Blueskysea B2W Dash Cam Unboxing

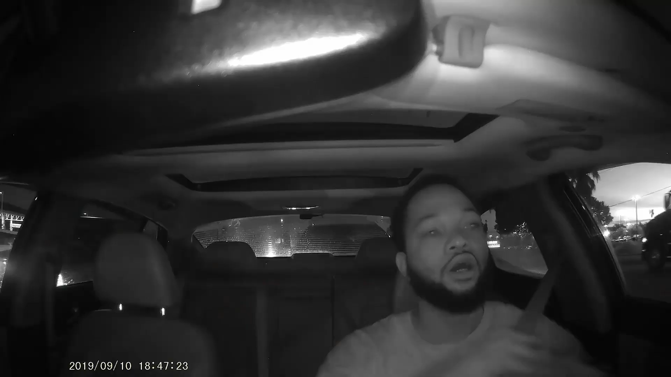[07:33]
All right. So this is the main feature of this dash cam is the interior cam. The exterior cam looks like a lot of most of the traditional dash cams out there.